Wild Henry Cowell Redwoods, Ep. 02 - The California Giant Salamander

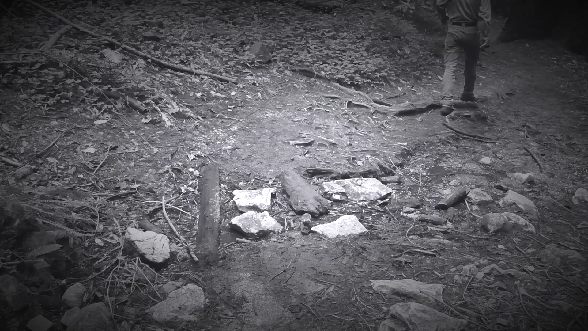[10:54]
For example, we stayed on the trail. We repositioned all rocks and logs exactly as we had found them.